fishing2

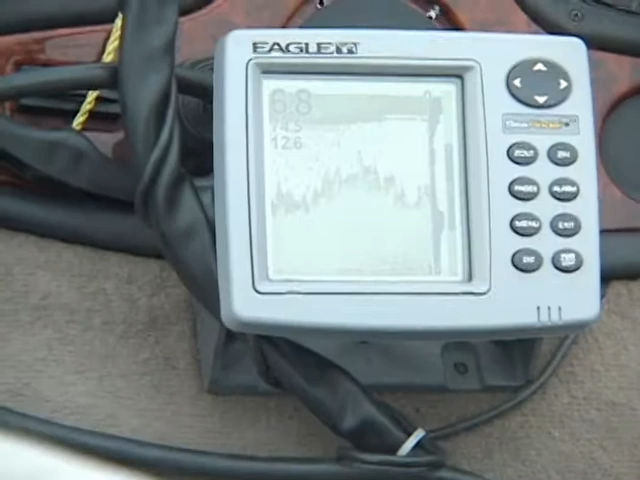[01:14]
And what it's telling me is our water depth and the water temperature. Right now it's 74.5 degrees. Perfect.
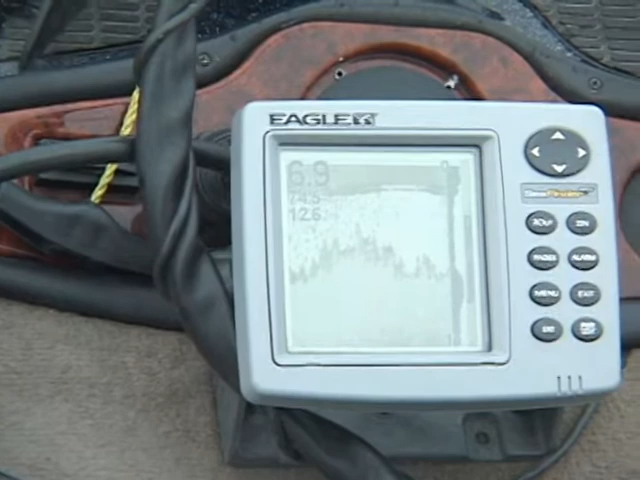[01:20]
And that's six feet? Yeah, 6.9 feet. It's actually a little deeper because the transducer's on the bottom of the trolling motor. So there's about a foot and a half difference on it.
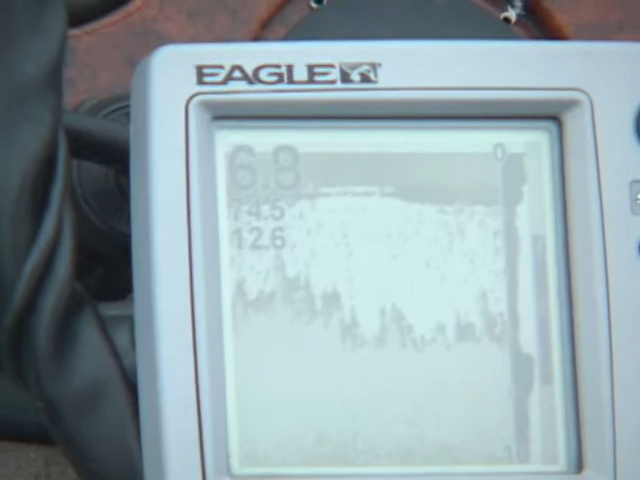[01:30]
Are those fish? Between the... No, what you're showing here is basically water clutter.
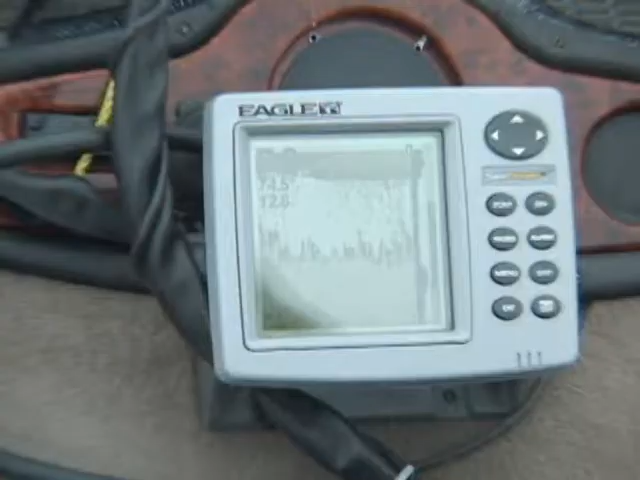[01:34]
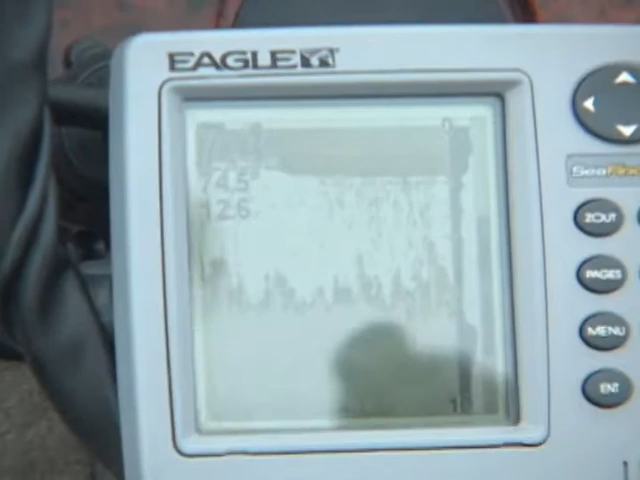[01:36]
These little marks here. A fish will show up as an arc. Oh, I see. It'll be like a half moon. Yep.
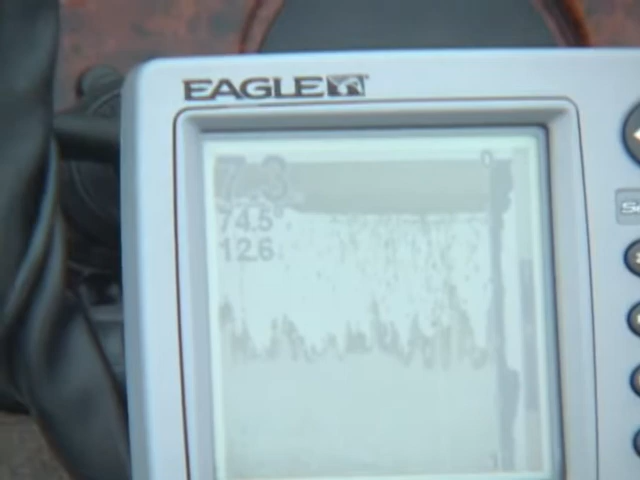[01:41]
So you see a half moon shape on there, you'll see a fish. How fair is that though? Is it fair?
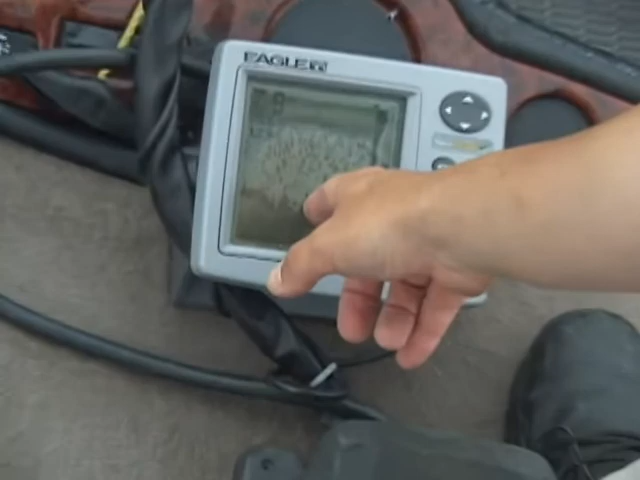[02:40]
And if we find something that will really pop up, like here, there's a little rock. And we've got right here, this little item right here is a small stump.